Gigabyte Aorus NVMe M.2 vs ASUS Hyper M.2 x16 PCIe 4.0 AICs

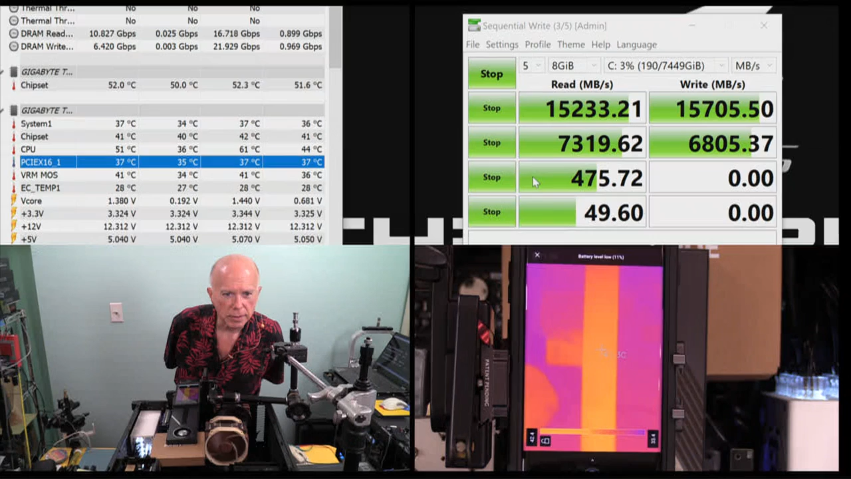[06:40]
My curiosity with the software and the reason for the camera is, where is the accurate heat?
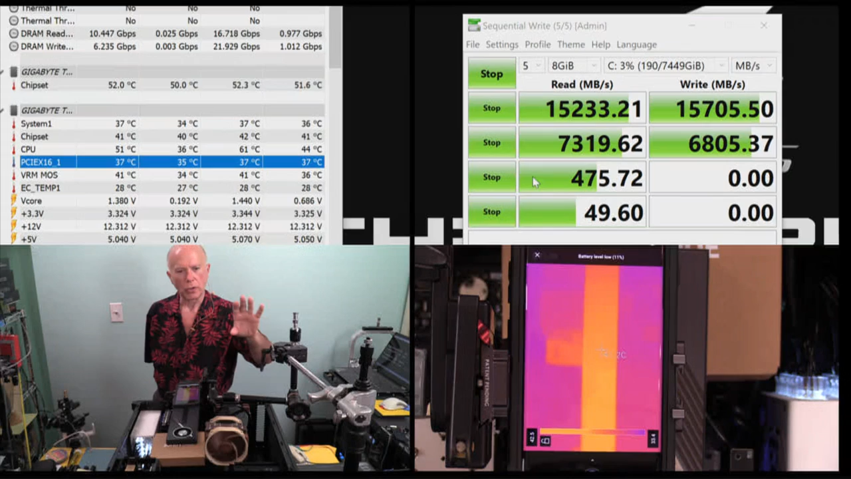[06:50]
Is heat being read according to a mathematical formula, or is heat being read according to a thermistor? That's why we've got the FLIR camera up here. I'm curious.
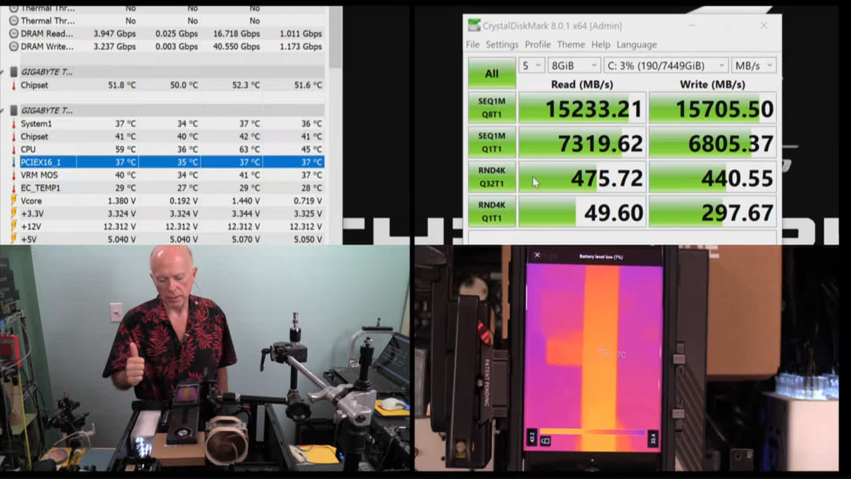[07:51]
Yeah, right now we're at 41.9, 41.8, 41.7. So roughly 42 degrees centigrade finished the test, and we started the test, and it's still hovering at 37 degrees on PCI Express by 16_1.
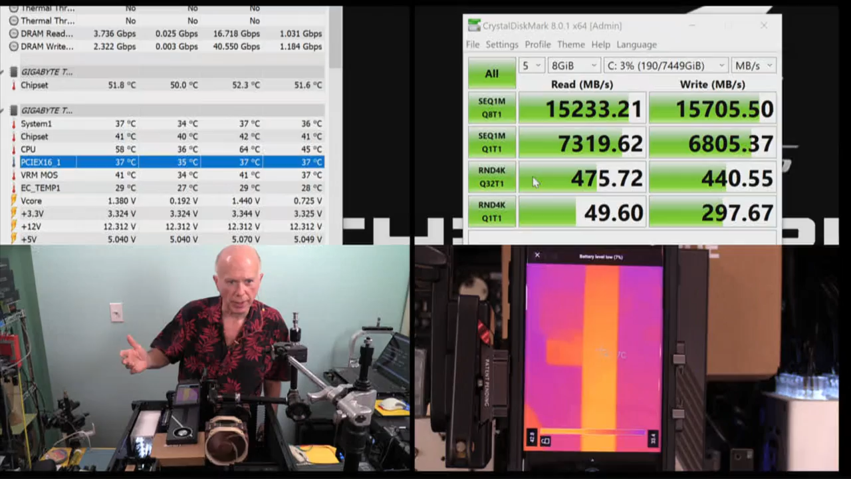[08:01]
So not bad. Let's see how the Gigabyte Aorus M.2 compares with the ASUS HyperQuad by 16 M.2.
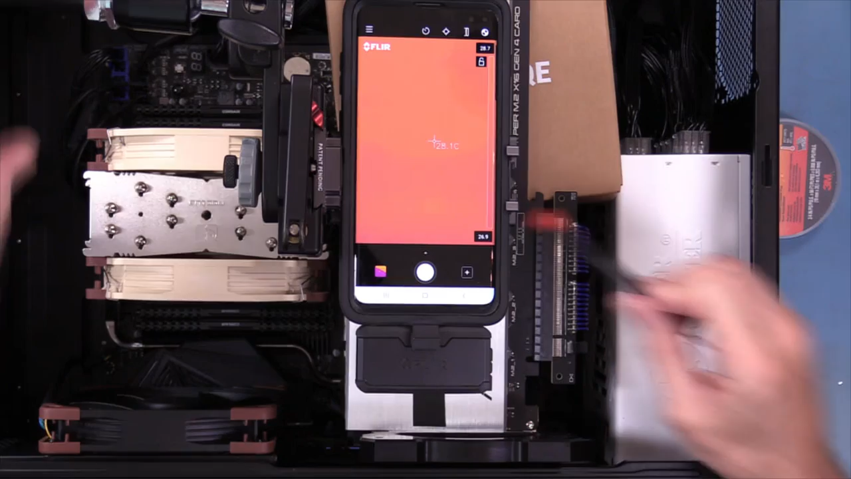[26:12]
On screen: spot 28.1°C
So we're gonna swing this camera around, see if we can get right on that tape. I'll hold my finger so you can see that should be right on center. And we're reading it 30 degrees. That's cold. So it's the ambient temperature is a little bit higher,
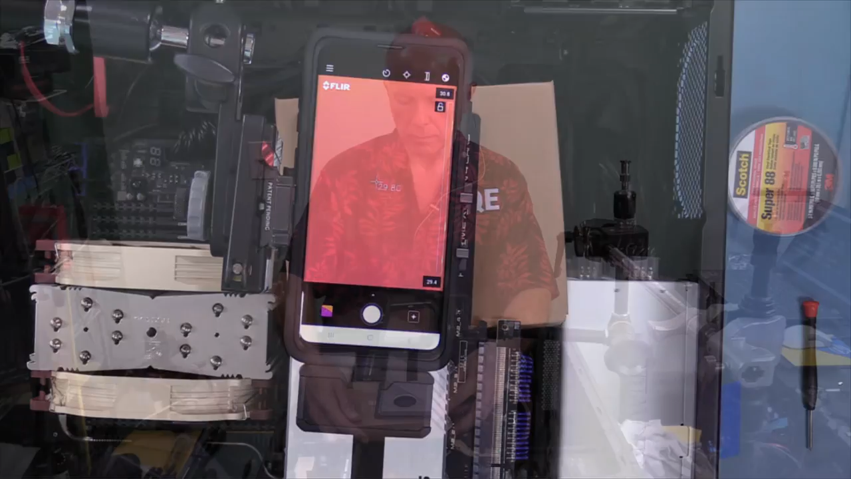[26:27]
and I'm kind of surprised on the ASUS card as opposed to the Gigabyte. Okay, again, right there is where we want to read. We're centered, and I've got the crosshairs right on it.
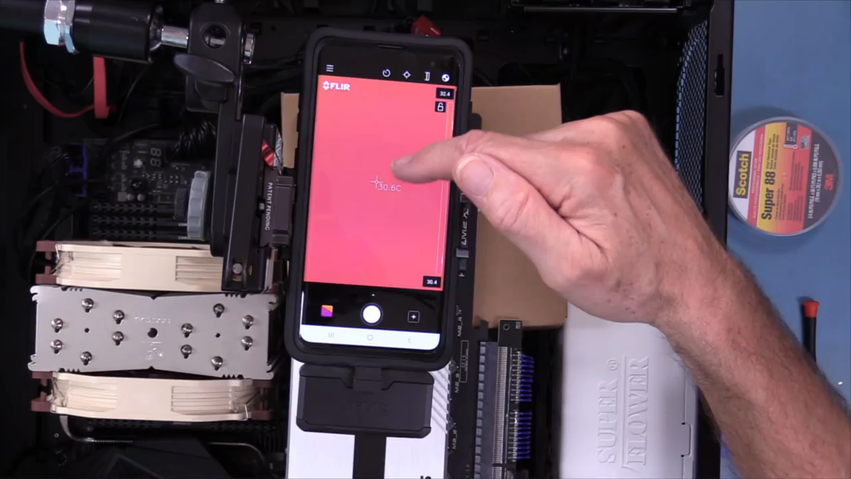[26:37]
On screen: spot 30.6°C
So I'm going to come in on that.
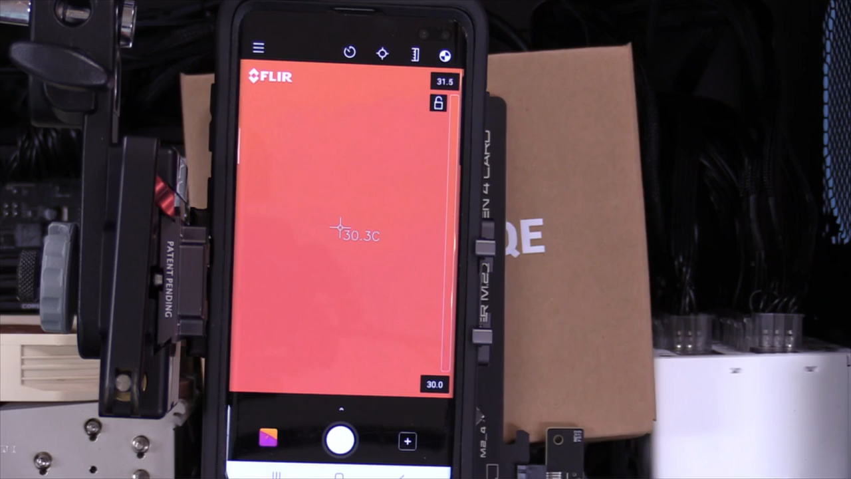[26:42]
On screen: spot 30.3°C
I know it's cockeyed, but it's the way the stands are sitting, the way I'm trying to center everything. The computer's on a lazy Susan so that I can move it and spin it around and get it centered,
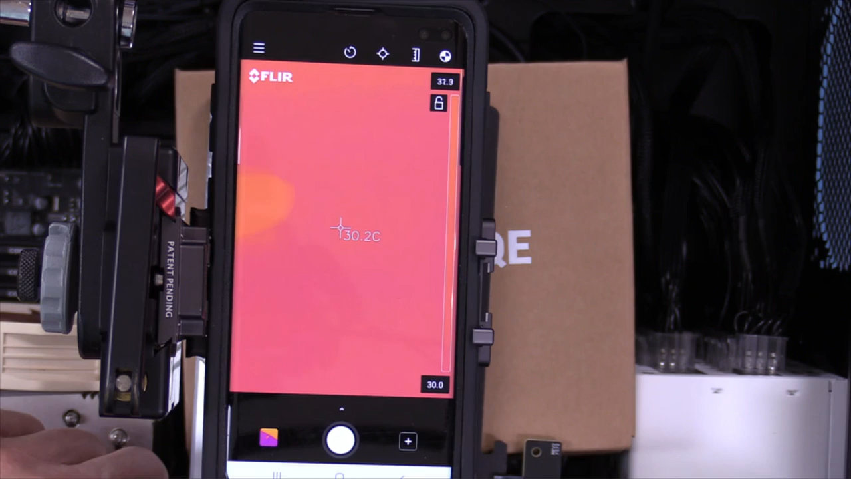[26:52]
On screen: spot 30.2°C
because it's the camera that I need center, which is right there.
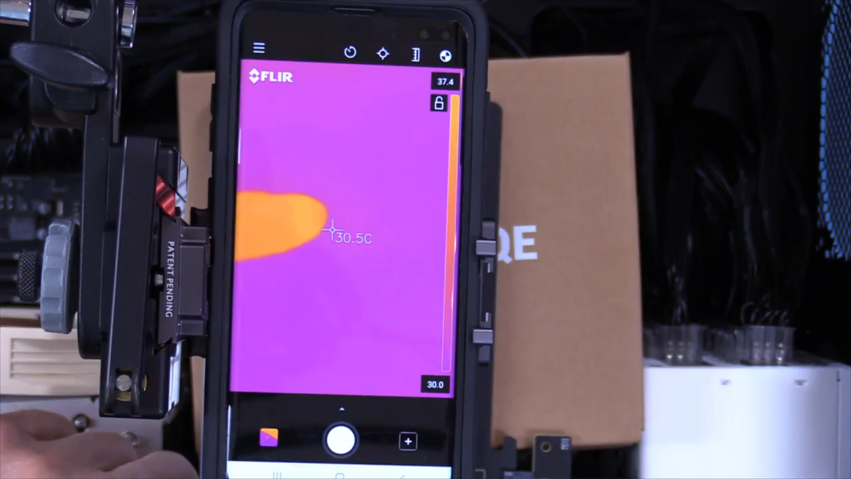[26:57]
On screen: spot 30.5°C
Okay, that's a good spot. Now, we're going to turn the computer on. I've got to get the screen up and get the screen set so then I can go four screens.
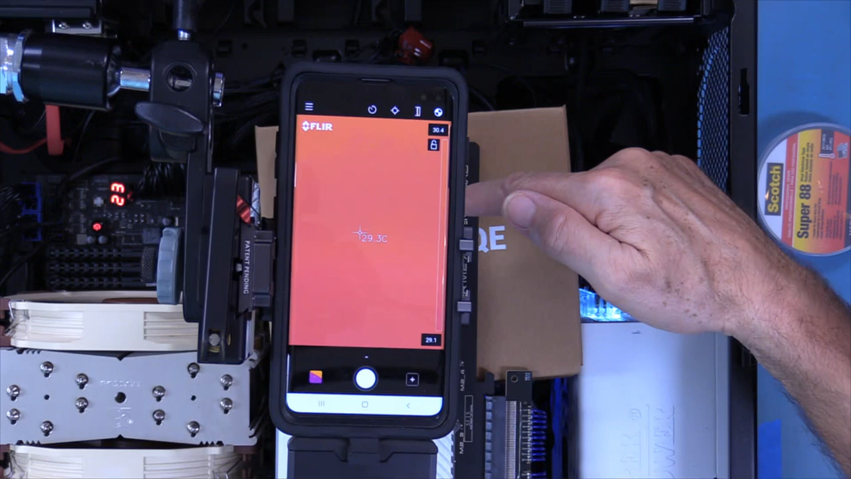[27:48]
You can see the LED code down here.
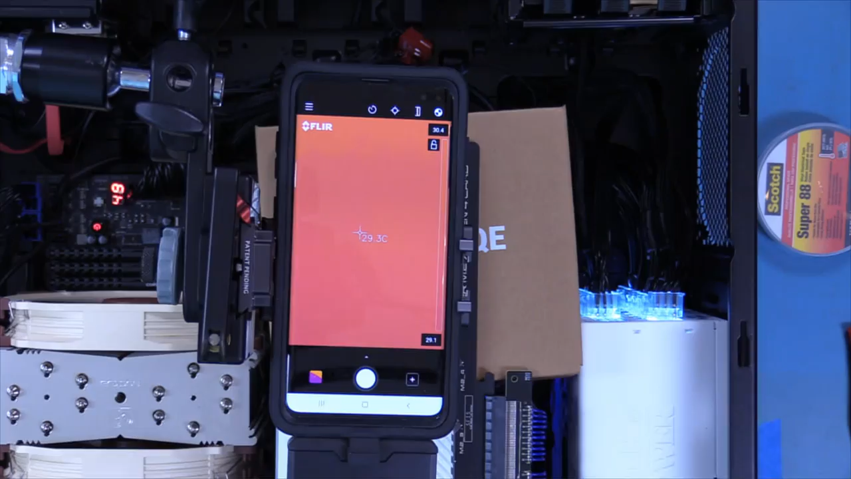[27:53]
And as soon as it posts, once I hear that, we'll go into Windows and do the next part to get this configured. But right now, we got to go into the BIOS.